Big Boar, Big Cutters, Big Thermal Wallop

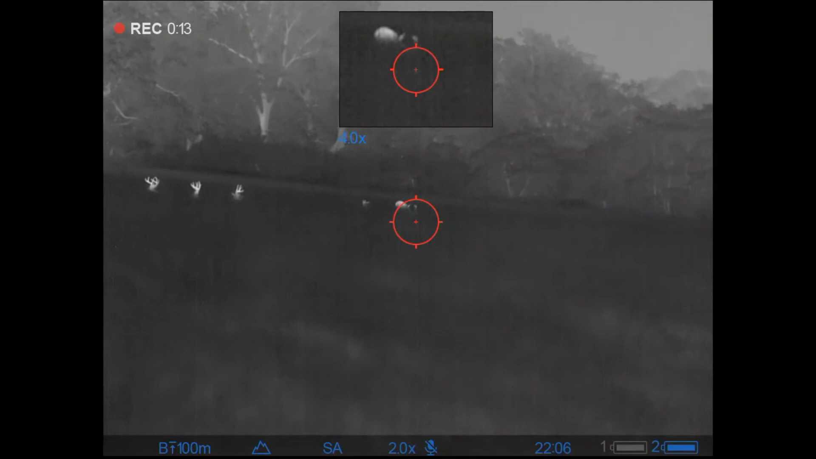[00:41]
so I figured this would be the best place to start my hunt for the evening.
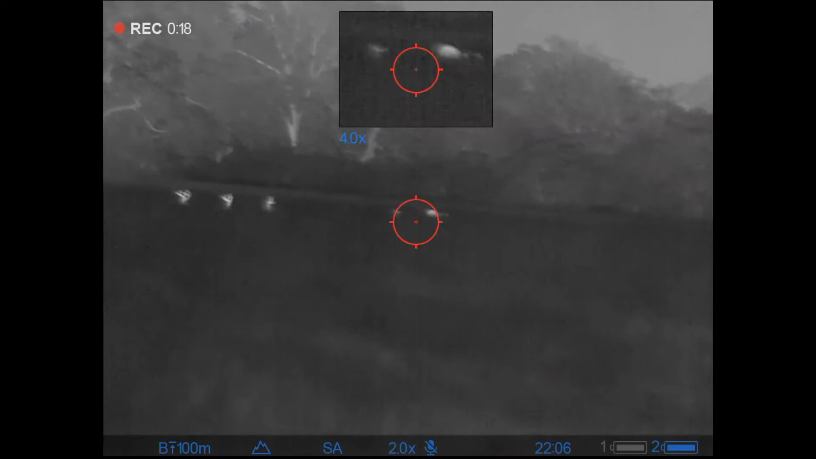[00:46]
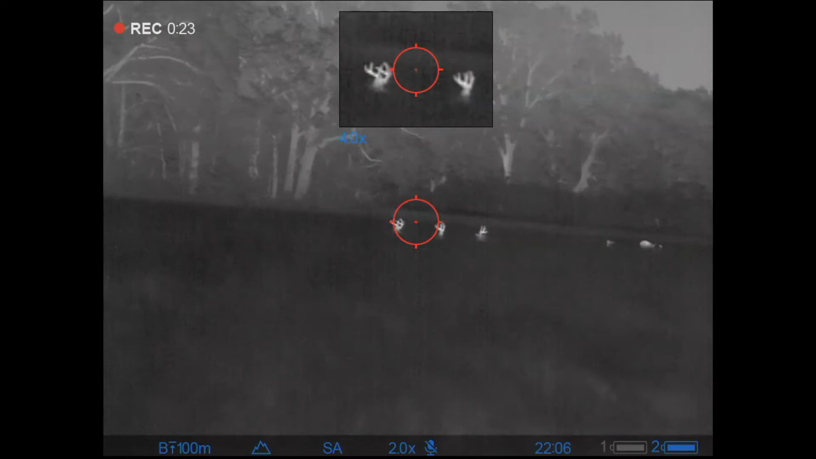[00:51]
After watching these guys for about, oh, 10 minutes or so, I decided I'd go ahead and move on and see if I could come across any hogs.
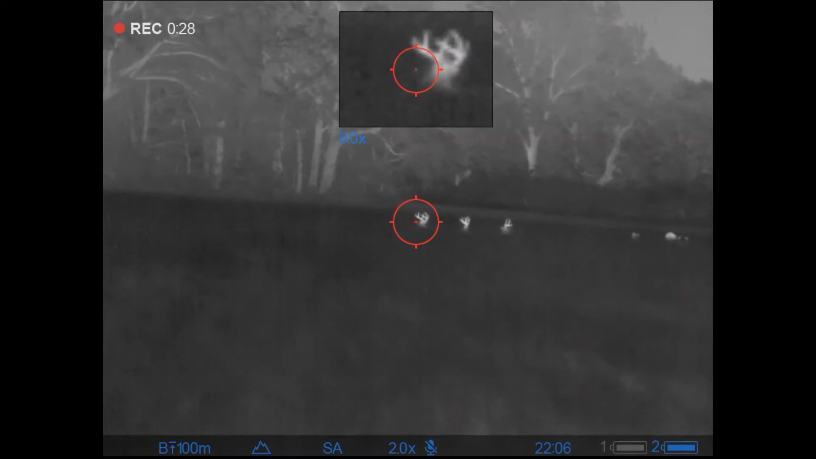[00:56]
And I was quite fortunate, as I doubled back and went over and checked one of the other areas that had seen some damage, I ended up coming across a lump.
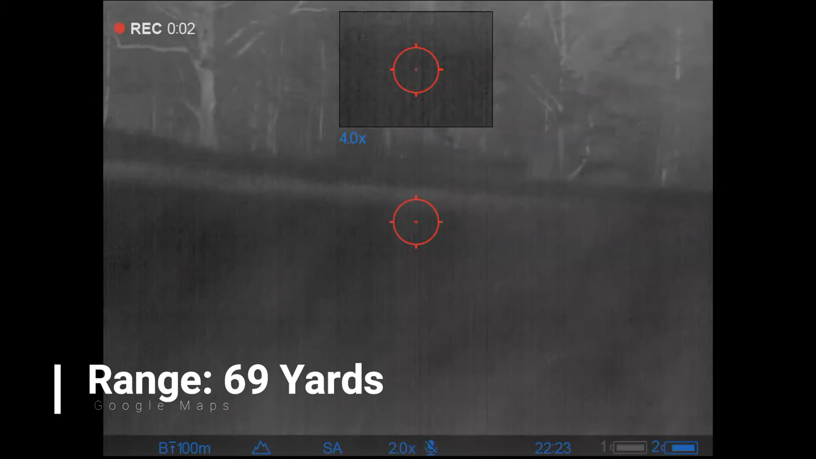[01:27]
So that's where we're picking up the action here.
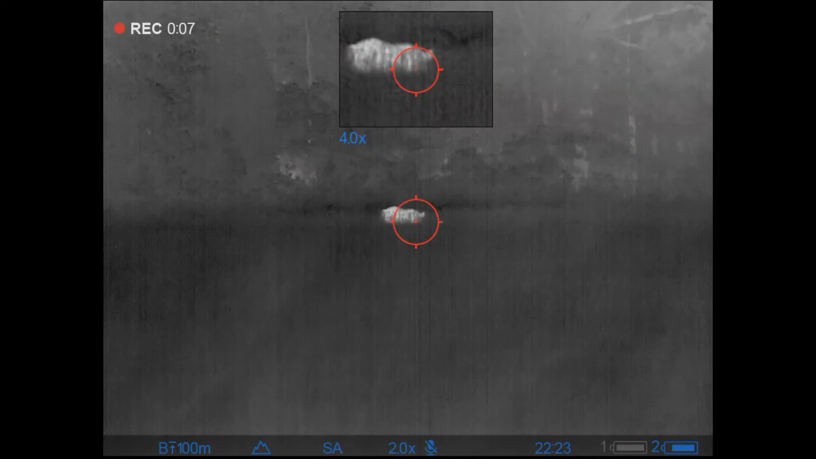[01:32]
I'm just making a quick final scan, and down he goes. And I think that the hunt is already over, but he kind of starts to kick a little bit. And so as I scan again to see if anything else has come out, now I'm watching him. He's making a few lunges, but he's in that ravine, and I can't tell exactly what's going on.
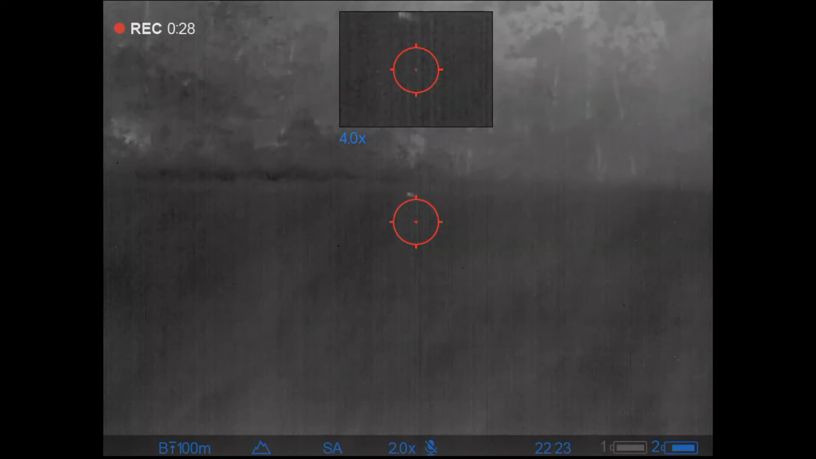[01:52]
So I make my quality assurance shot, and that was it for his movement. Ended up being an extremely large bore.